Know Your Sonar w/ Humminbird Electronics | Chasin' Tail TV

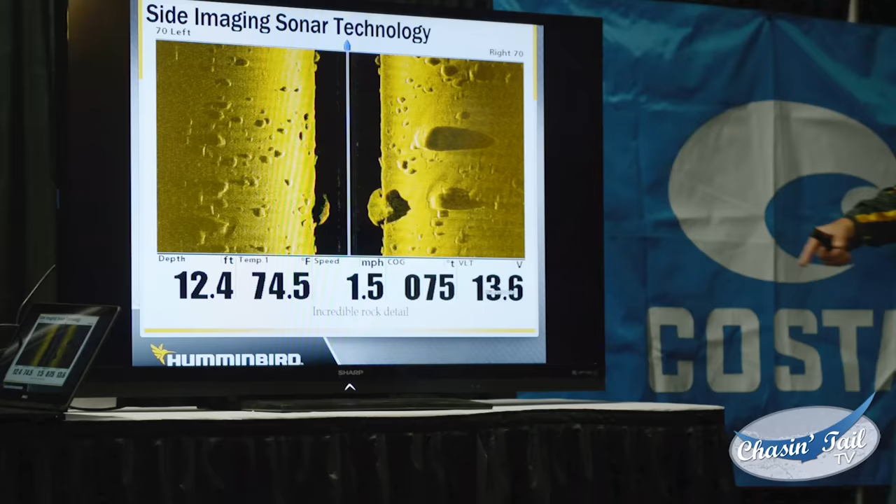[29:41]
On screen: depth 12.4 ft, water 74.5°F, speed 1.5 mph
So what I do is I'll go up, I'll go by and mark these boulders. Once I mark them, I have them on there forever.
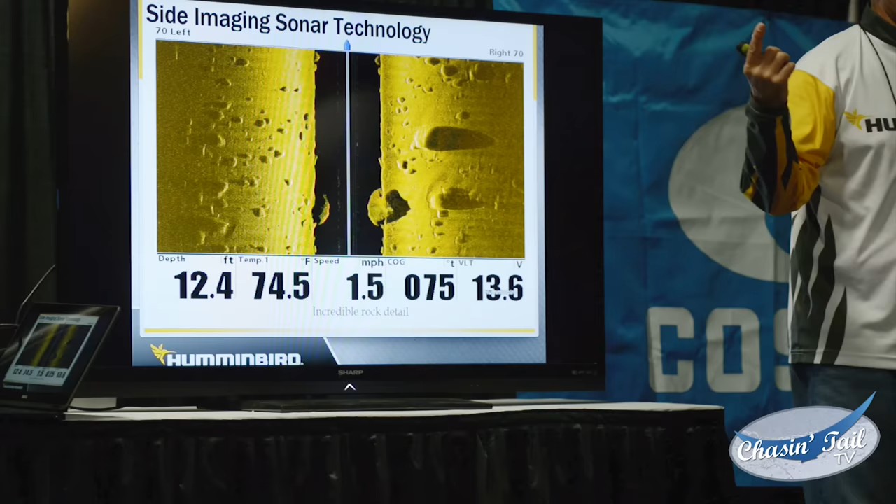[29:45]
On screen: depth 12.4 ft, water 74.5°F, speed 1.5 mph
I go up and I utilize my trolling motor and I put my trolling motor down and I use my trolling motor to guide my boat somewhat as I start to go back,
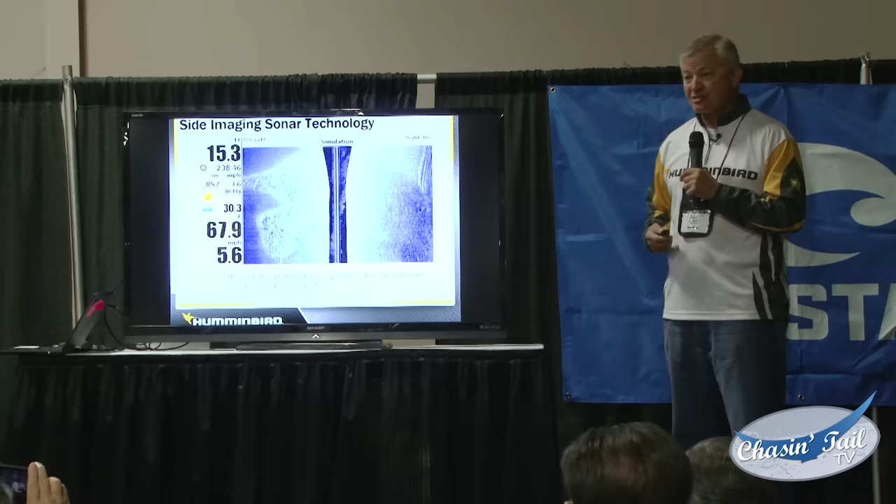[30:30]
That's how I'm utilizing side imaging, and that's how I'm utilizing my trolling motor.
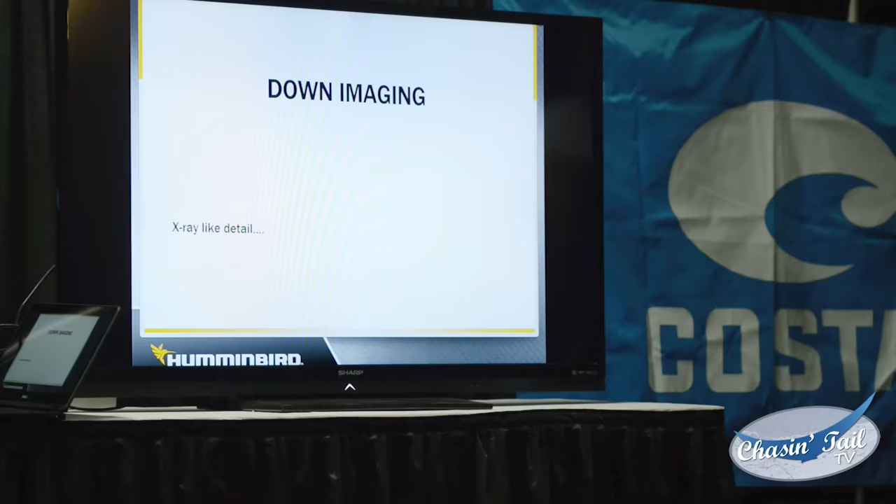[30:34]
Now let's talk a little bit about down imaging. What down imaging gives me the ability to do that 2D sonar doesn't, because it works like an MRI machine.
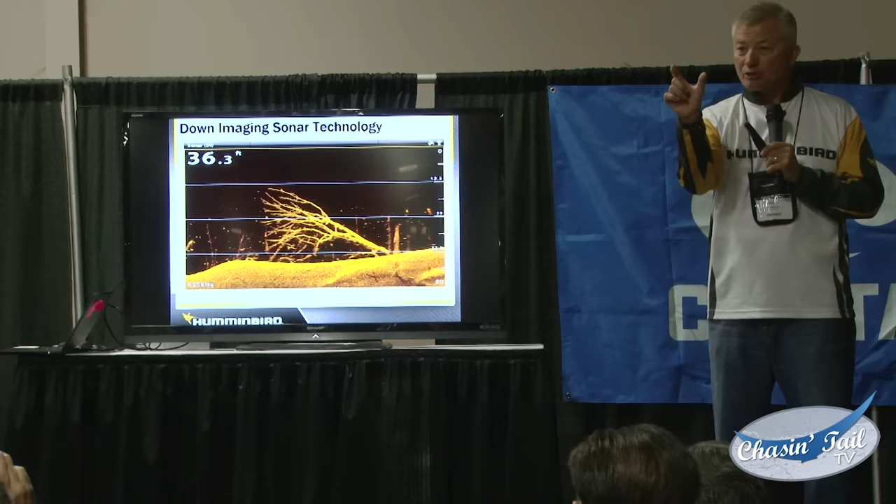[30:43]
It's that little bitty narrow band. Remember I told you it's only this thick? It has the ability to give me incredible detail. This is a tree that's on the bottom and I can see every single limb in it.
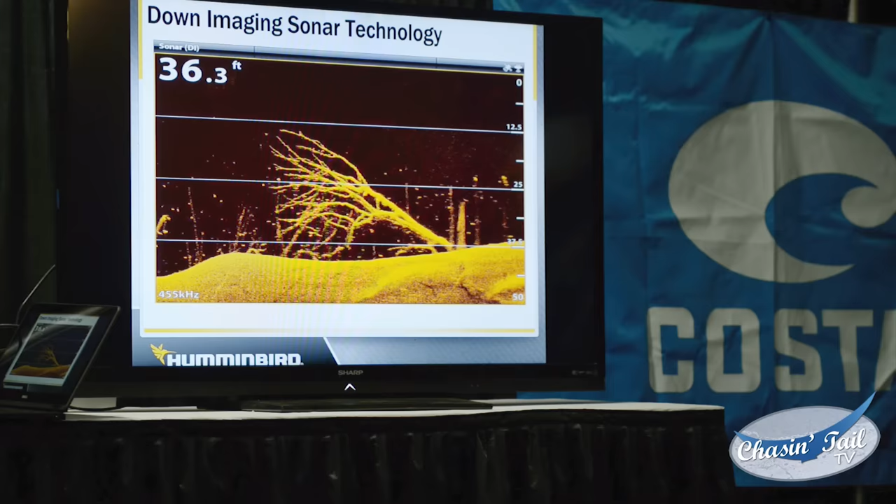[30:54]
On screen: depth 36.3 ft
You see that same kind of stuff in saltwater, it's just that you don't have very many trees.
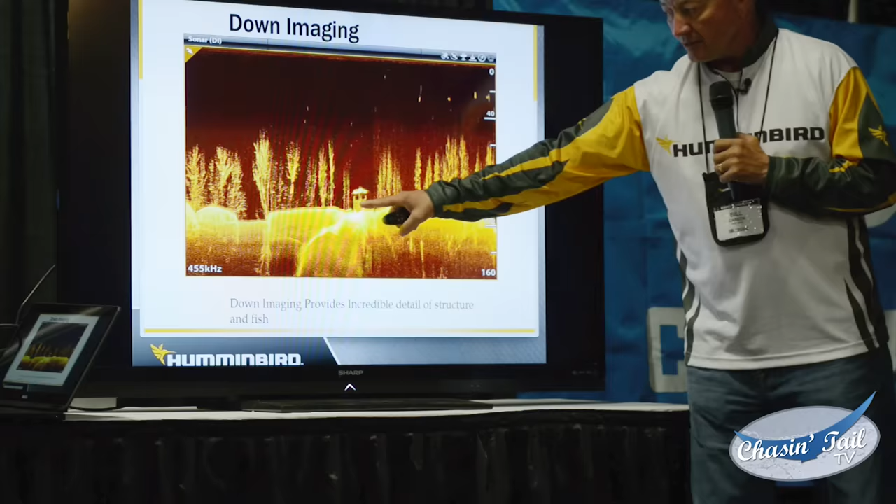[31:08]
This is actually a shooting blind, and if you see over here, you can see how deep it is.
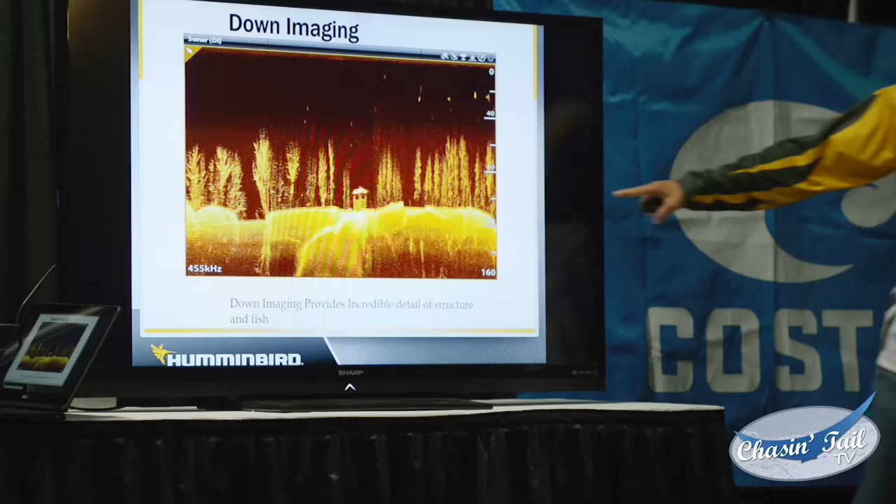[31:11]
A shooting blind is this little box that's maybe
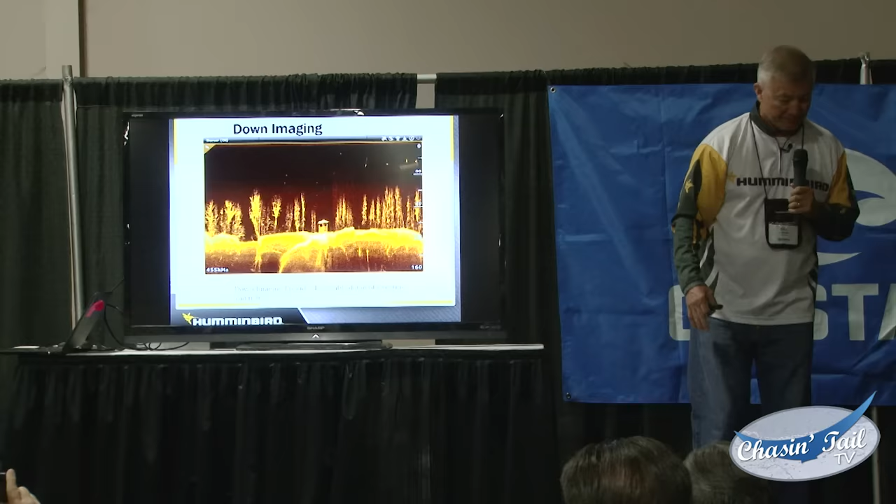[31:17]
5x5 or 6x6 that has shooting windows in it, that has a tin roof on it, that before this lake was impounded,
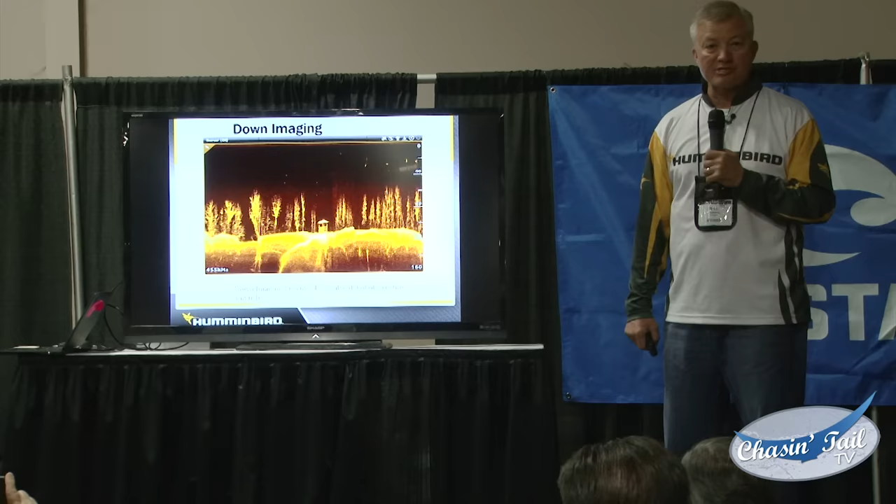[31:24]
this is something that a guy was hunting out of, no doubt.
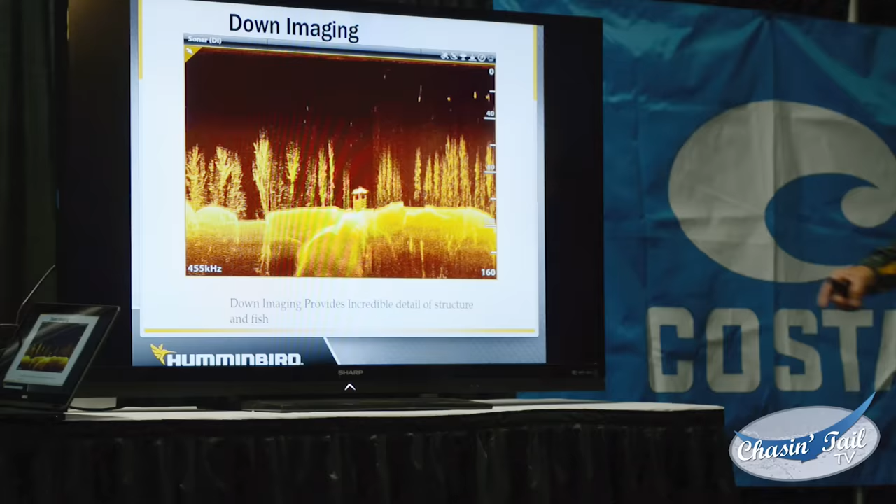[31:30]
It's by a creek over here, but I can see that it has a tin roof on it because of the reflectivity of the sound wave coming back off of it.
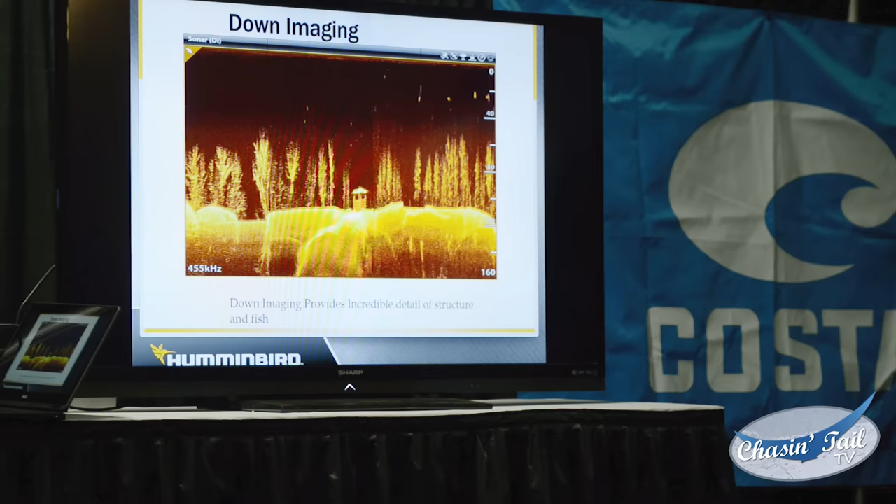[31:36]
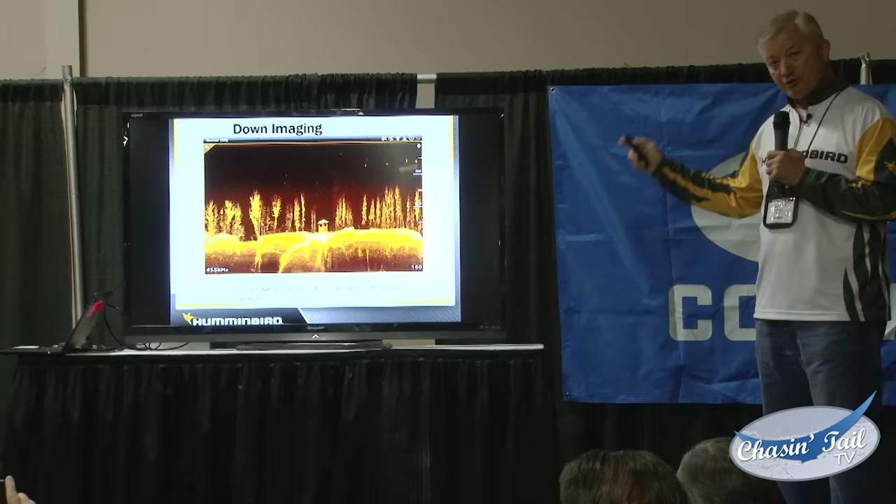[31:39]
You would never see anything like that on 2D sonar.
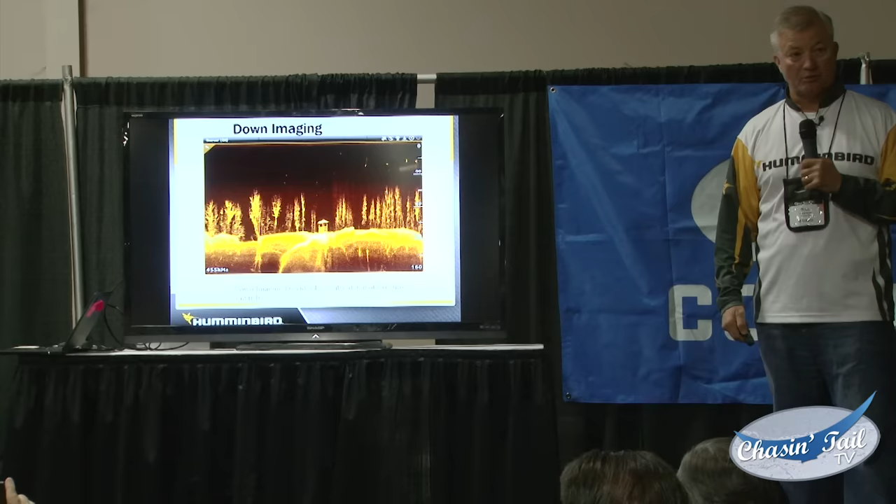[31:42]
It's impossible for it to give you that kind of detail. Here's another example.
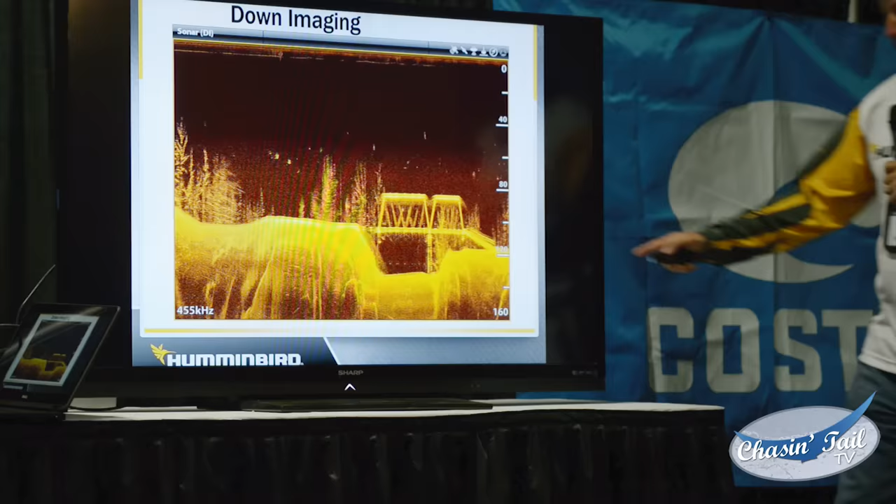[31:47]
This is in Lake Lanier before they filled up Lake Lanier in 1957. There was a bridge that went over the Chattahoochee,
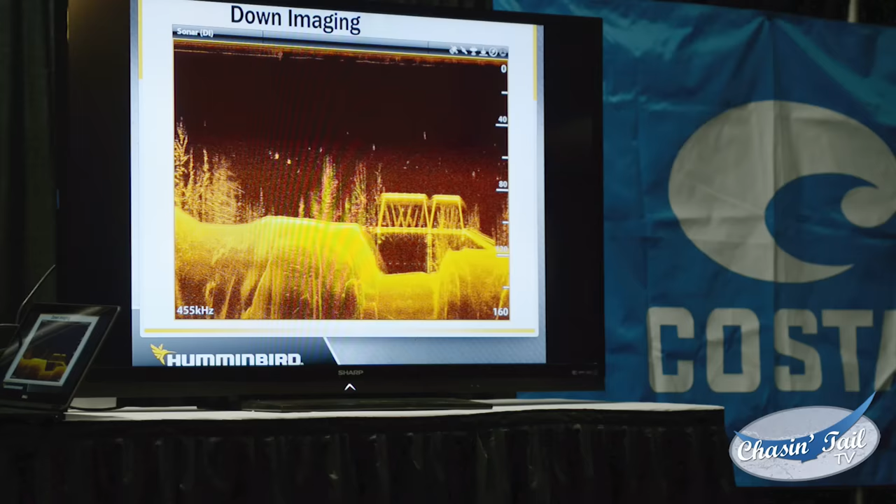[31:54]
which was the main river that feeds into that as a tributary.
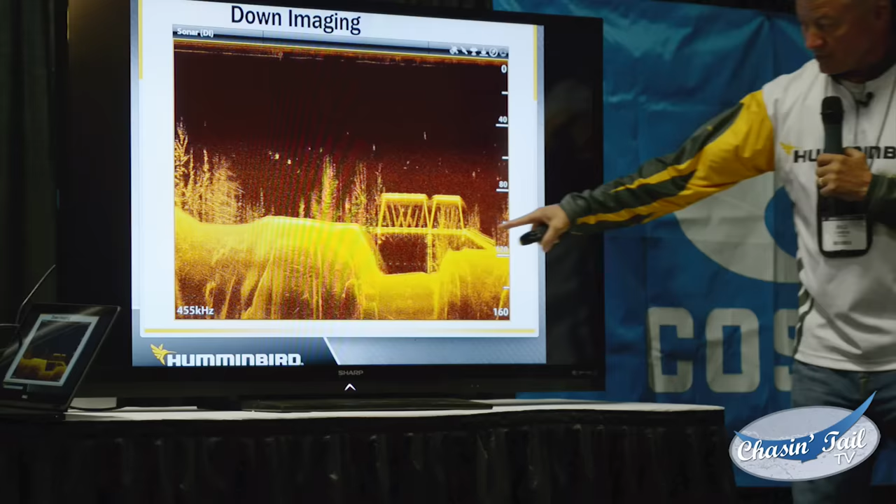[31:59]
And I can see the guardrail on the ramp going up to the bridge. I can see all the steel structure of the bridge, and it's 120 feet underneath.
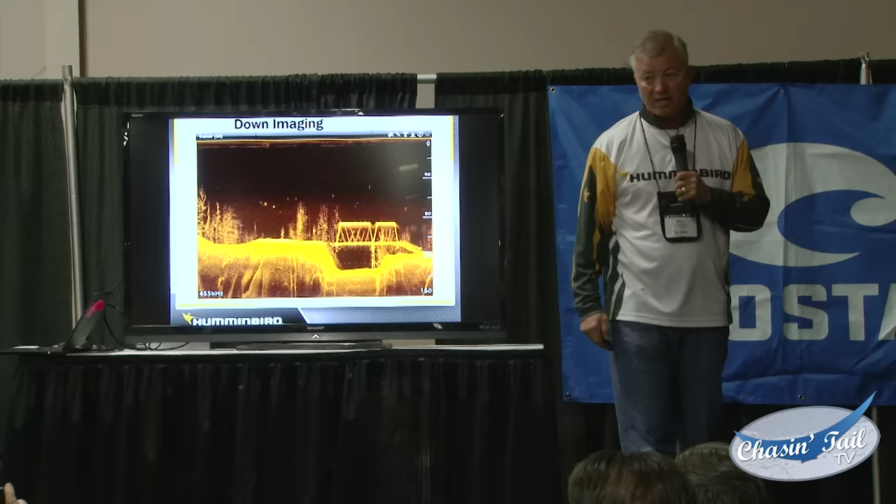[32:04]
So if you're going out to the lumps or you're going somewhere out there to fish,